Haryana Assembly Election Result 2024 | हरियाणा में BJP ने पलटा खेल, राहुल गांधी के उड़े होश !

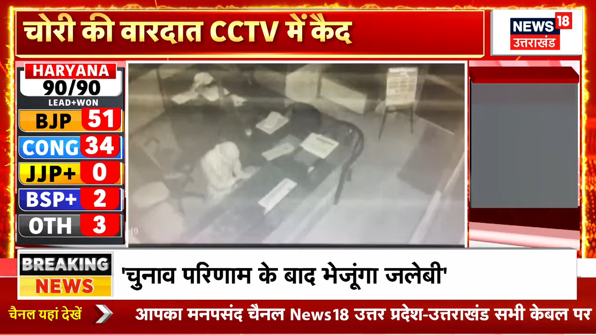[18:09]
गाव की है मैनेजर के ओफिस में चोर खिड की तोड़ कर दाखिल हुआ और दराज में रखे 7,00,000 कैश ले गया बताया जा रहा है कि दो नकापो पोस्च चोर थे जिनों ने चोरी की थी तो सदरपूर कदोरा गाव की एगटना है और सीसी टीवी फोटेज इसके आज सामने है जिससे पता चलता है कि किस तरह ये चोरी हुई है लगभग 8,00,000 की चोरी पेट्रोल पंप से की गई